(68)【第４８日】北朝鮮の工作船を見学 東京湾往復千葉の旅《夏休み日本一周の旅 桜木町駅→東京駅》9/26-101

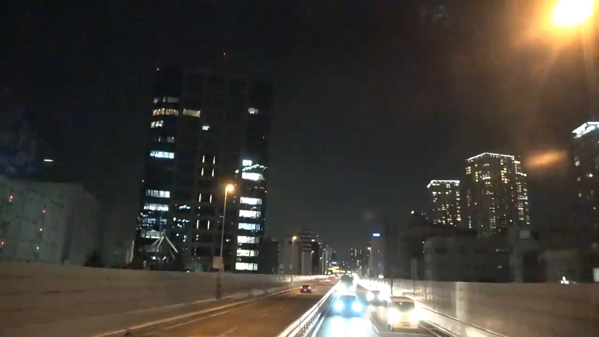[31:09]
これは多分羽田線からもうそろそろ都心環状線に入るんじゃないかな、私あんまよくわかんないんですけど、だんだん東京の中心部にバスが入ってきて、やっぱり、ね、東京の大都会ぶりを味わうには、一つの方法は山手線、そしてもう一つは首都高速道路に乗ることです。東京の狭い道、狭い場所の中にですね、複雑に上下に入り組んだ高速道路を巡らせて、東京オリンピックが始まるまでに何とか完成させようと頑張ったようです。結構こう忙しい感じの道に見えてね、大阪とか名古屋の高速道路も確かに立派ですが、あの東京の高速道路がなんか一番忙しさではなんかパッと見の雰囲気で、
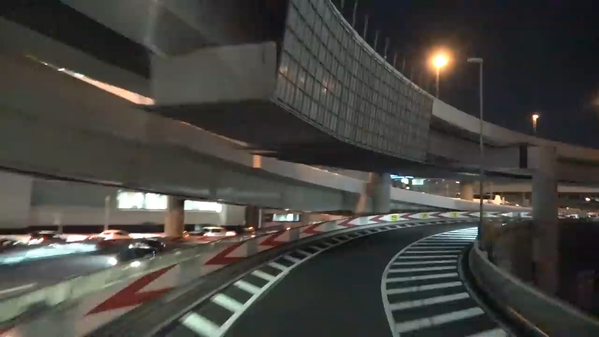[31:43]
私はあのこう強そうに見えるんですけれど、どうでしょうか。まあそれぞれの大都市で強そうな高速道路があるので、どれが一番優れているとかそういうことは申し上げません。東京のね、これいいですよね、夜景。初めてね、あの安西さんに東京の高速道路、東京首都高速か、それにね乗せてもらって景色を見た時も感動しましたけど、やっぱり今回も見ていて特に素晴らしい光景だと思うもんです。
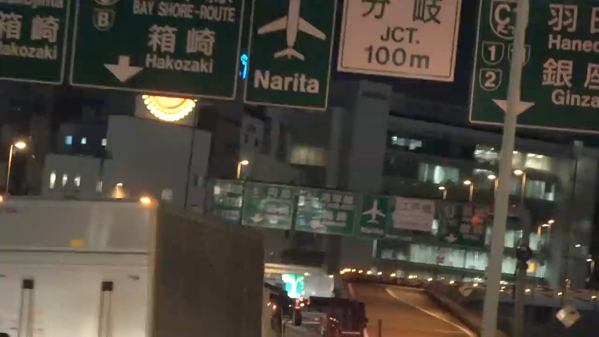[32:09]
日本一周の中でも私は指折りの景色の良さだと思いました。ちょうど反対側、これは多分向島とか行く方向だと思うんですけど、
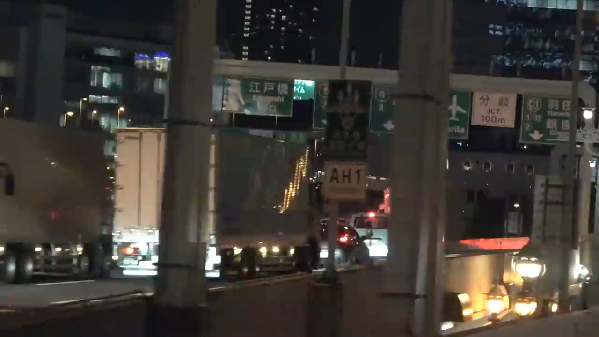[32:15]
すごい渋滞になっててね、まあ難儀なもんだと思います。高速に乗ったの夕方だとよく渋滞になるわけですが、ずらりと並ぶ車のテールランプがまた大都会という雰囲気で、
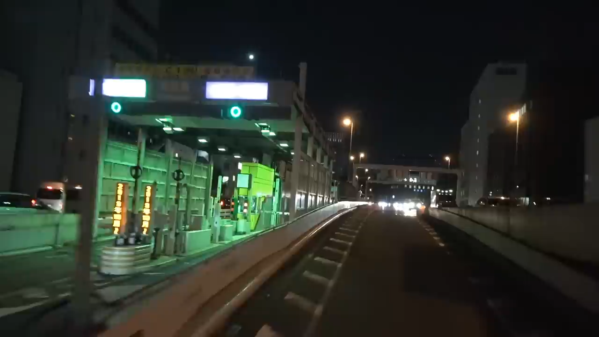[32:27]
こちらは渋滞に巻き込まれていませんので気楽、良い観光気分です。